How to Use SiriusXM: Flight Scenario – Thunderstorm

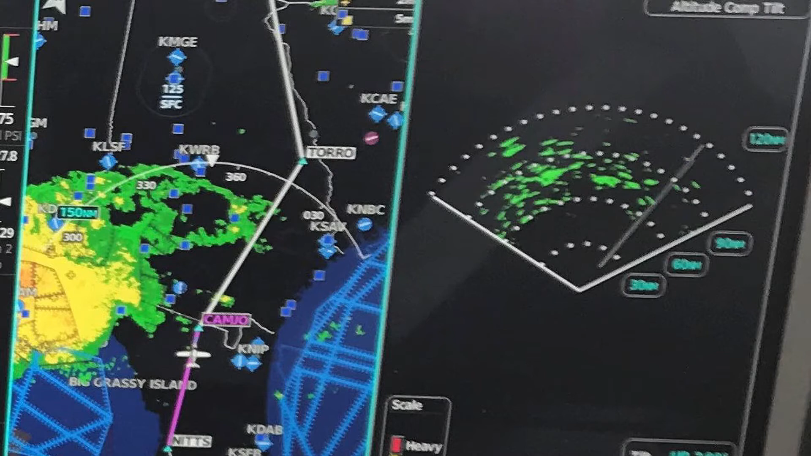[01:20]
Of course, when flying on the downwind side of thunderstorms, it's possible to experience strong turbulence well ahead of the cells. During the early phase of the flight, I was able to monitor composite x-rad returns and cell movement on the weather page, while at the same time using airborne weather radar in another pane.